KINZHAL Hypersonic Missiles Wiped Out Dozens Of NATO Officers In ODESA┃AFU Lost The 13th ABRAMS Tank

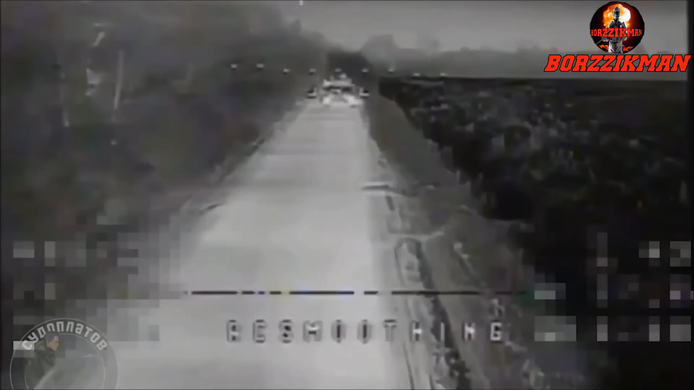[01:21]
At the same time, it can be noted that after the first hit, the tank crew did not leave this combat vehicle.